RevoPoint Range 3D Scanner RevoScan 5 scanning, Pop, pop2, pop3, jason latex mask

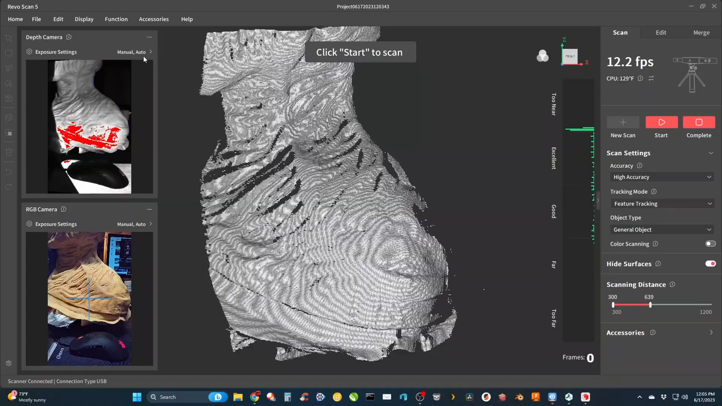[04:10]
depth camera exposure all the way down and as i mentioned before the rgb exposure is always on auto because it doesn't seem to
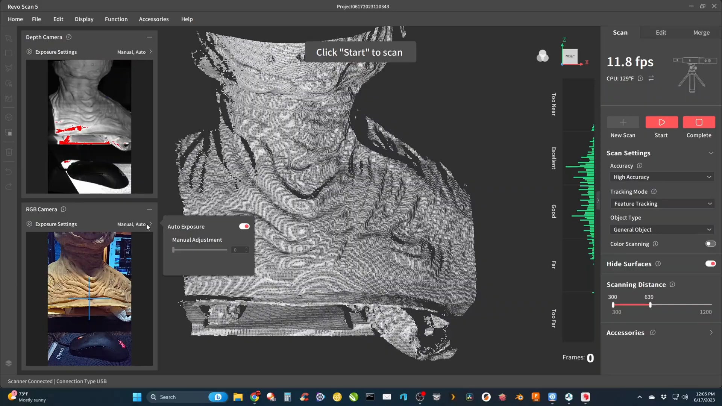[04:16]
change anything for me and then i'll start and get one complete rotation around the bottom
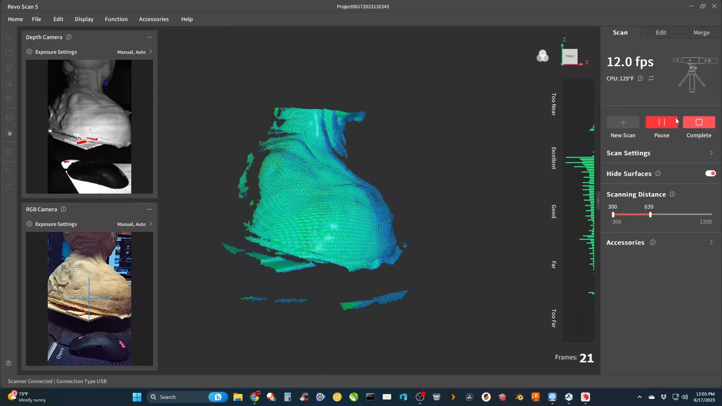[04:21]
after the first rotation i grab the scanner and
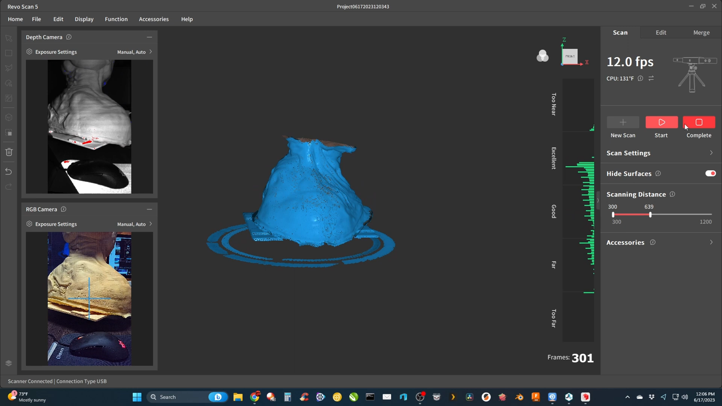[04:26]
move it downward to aim up at the undercuts this one had a lot of undercuts i
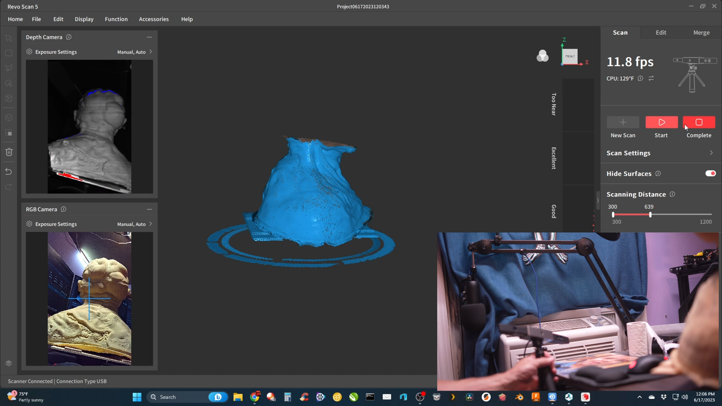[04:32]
wanted to be able to get all those scanned in so i want to get behind those bumps on the head especially under the chin that's pretty much hidden if you just let the scanner shoot straight on and again one
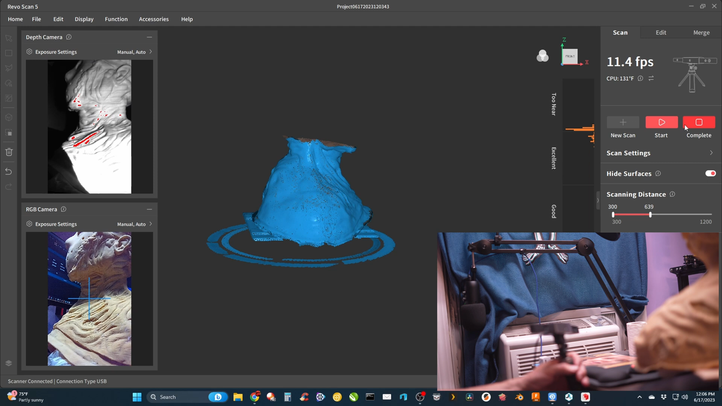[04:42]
full rotation after pressing start and this time i just held the scanner down below the desk
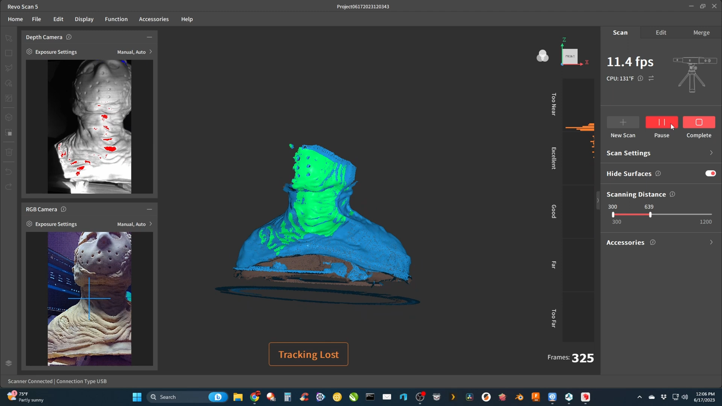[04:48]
aiming it up to get undercuts as best as i could without worrying too much about getting every little
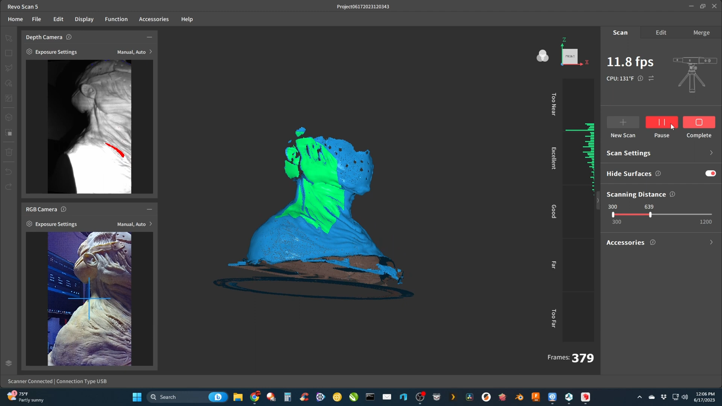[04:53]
spot the revoscan 5 software is really good about filling in smaller holes and i'll show you that later
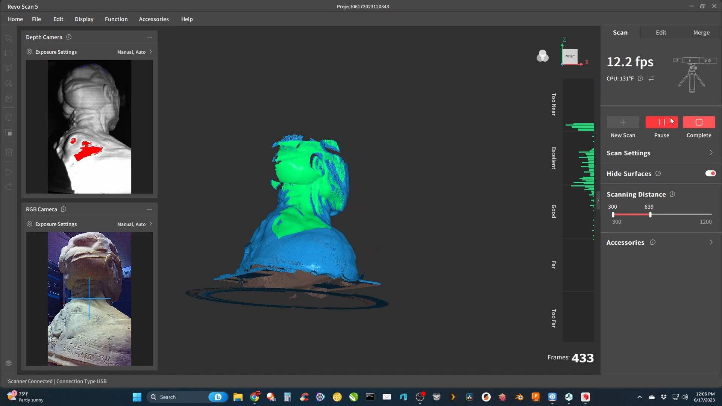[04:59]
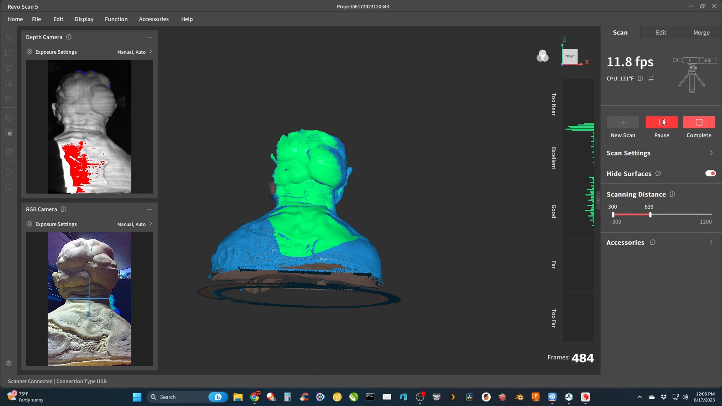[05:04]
and it fills them in so good yeah i don't think you can even notice them
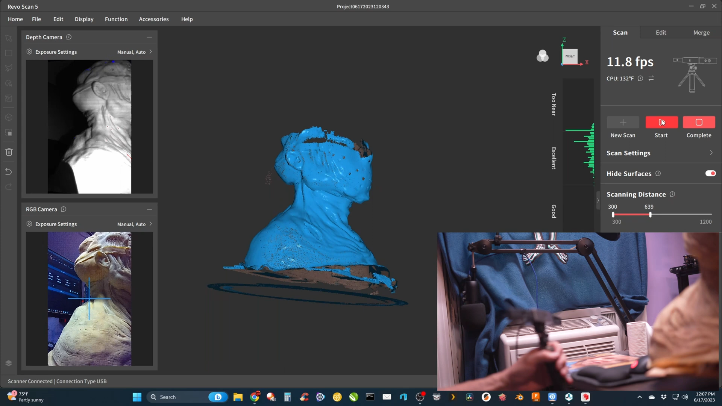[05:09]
now i can pause it and raise the scanner about halfway to get the midsection adjust it accordingly
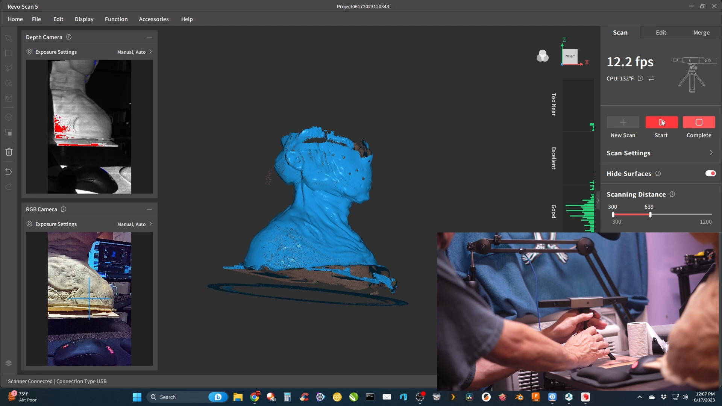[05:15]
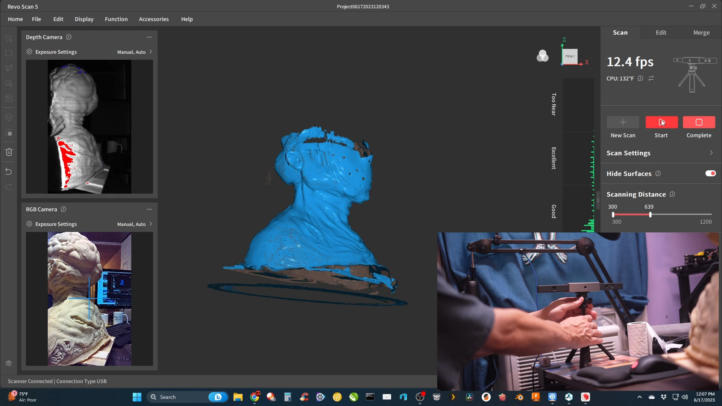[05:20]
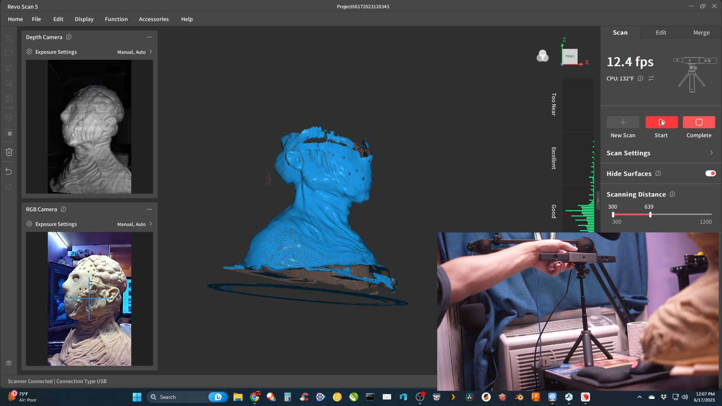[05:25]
press start again and get one more rotation and just continue this way all the way up
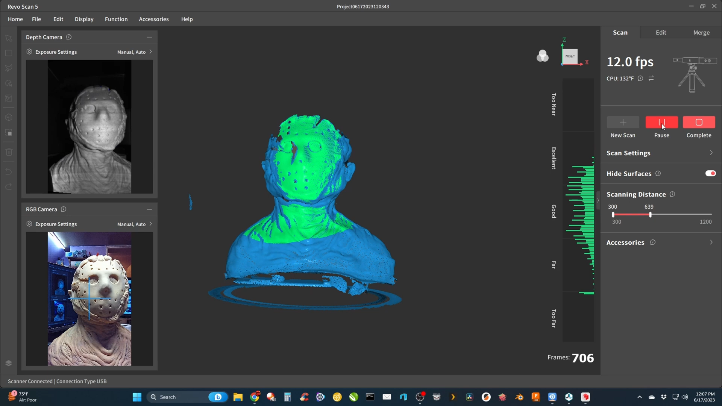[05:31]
now before i go up any further i just angled the camera down since all the shots were straight on from the front this way i could get a down angle at the shoulders and anything else that had deeper cuts that i was missing from front on and when you do something
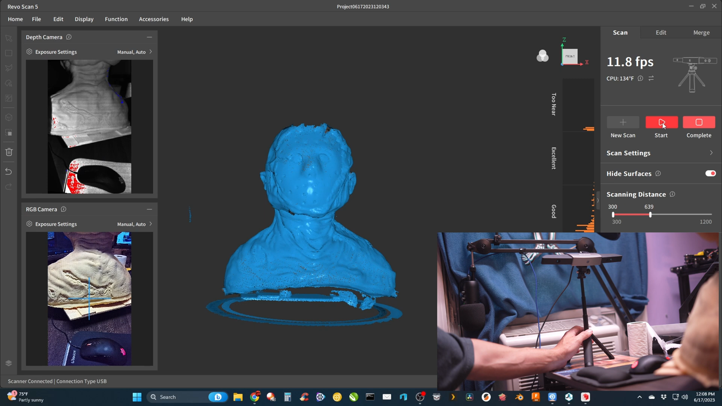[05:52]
like this this is where you can get weird overlaps it worked out for me
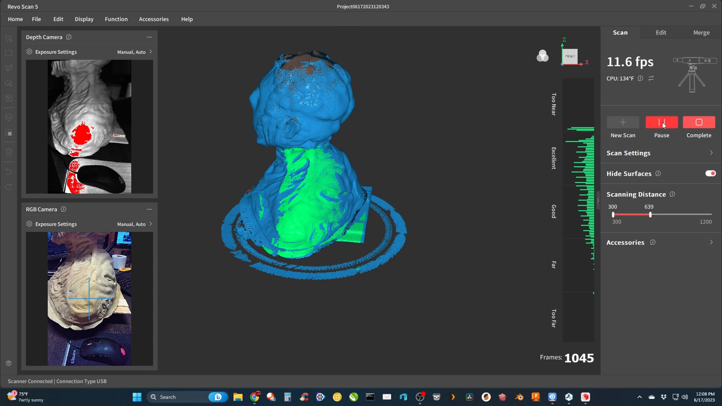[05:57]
but since i was scanning in an area that i had essentially scanned already it could have led
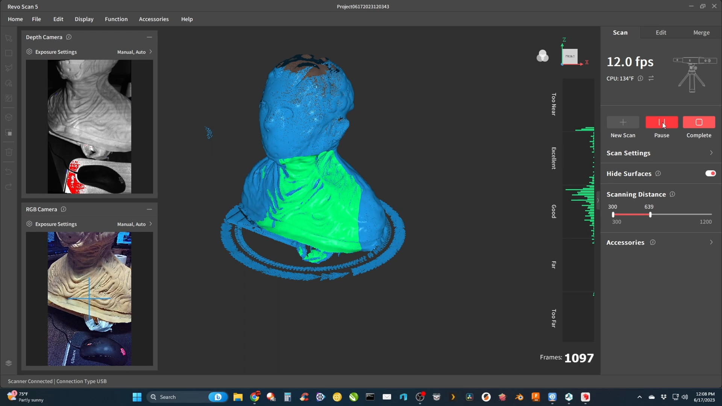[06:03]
to issues but it didn't at this point i essentially had all of it scanned